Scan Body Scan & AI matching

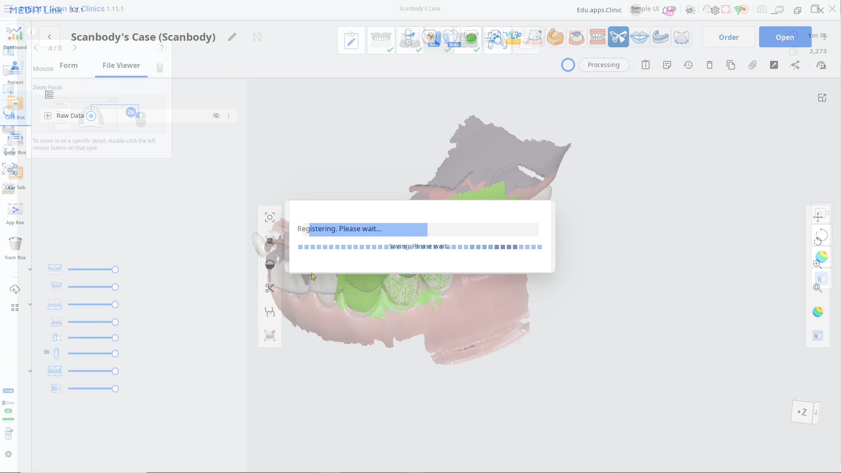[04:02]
In the File Viewer tab, you can see the aligned scan body.